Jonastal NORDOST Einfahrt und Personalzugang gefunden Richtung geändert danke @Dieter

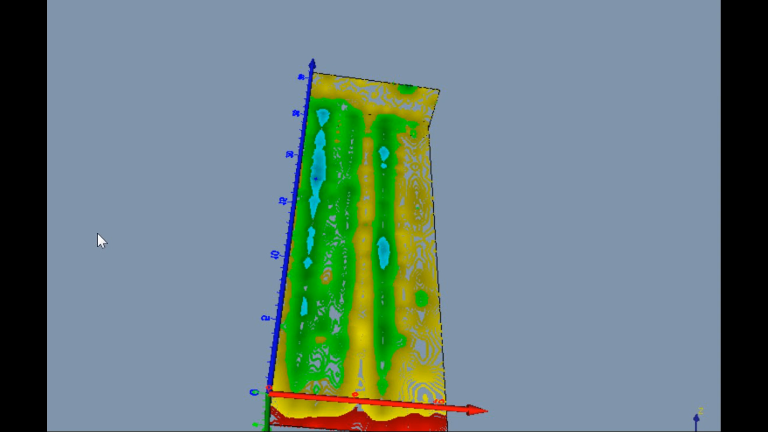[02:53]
Also wir haben jetzt rechts diesen Personaltunnel. Ist meine Interpretation. Bitte, ihr könnt mich darauf festnageln, wie ihr wollt.
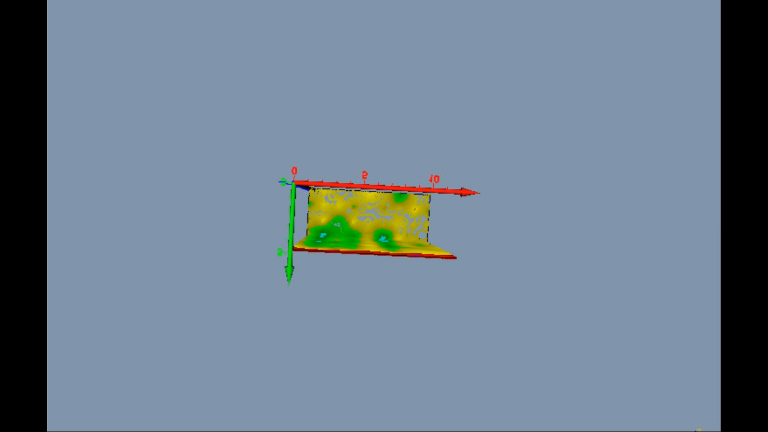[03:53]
Wir können es auch nochmal ein bisschen ran zoomen, dann sieht es ein bisschen besser aus.